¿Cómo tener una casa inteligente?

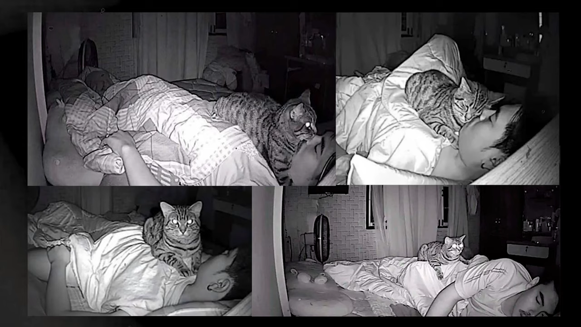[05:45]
A mí me da miedo cuando tú pones la cámara nocturna, se ven como los ojos, se ven como blancos, brillantes. Sí.